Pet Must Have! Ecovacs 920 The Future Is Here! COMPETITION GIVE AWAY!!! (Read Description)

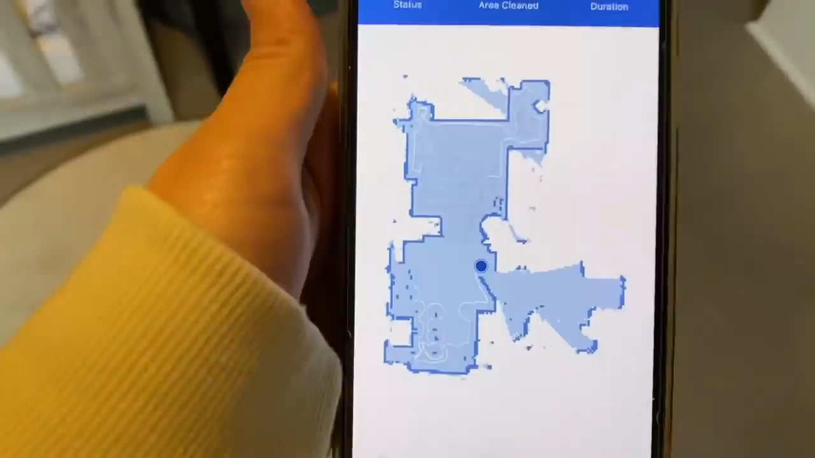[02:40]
so guys this is what i couldn't show you before so this is it's dave's on at the moment i've called the hoover dave and this is it mapping the living room dining room and the door to the kitchen
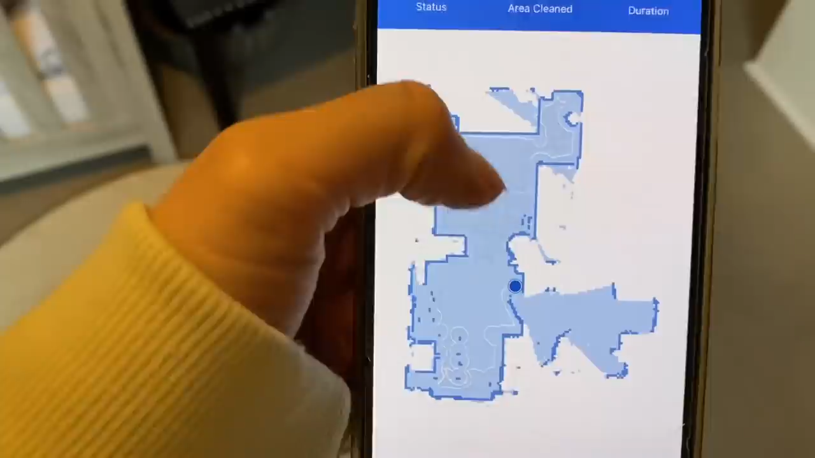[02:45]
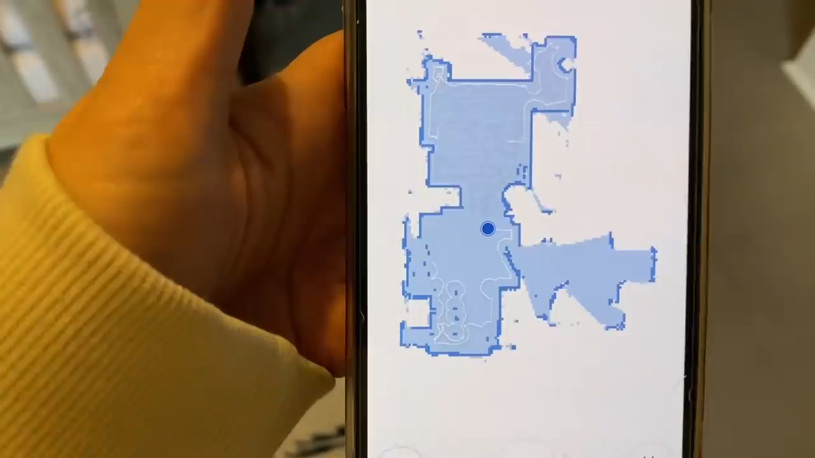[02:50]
is open so it's just mapping around now and doing the cleaning cycle and this is what the app looks like 17 minutes it's been on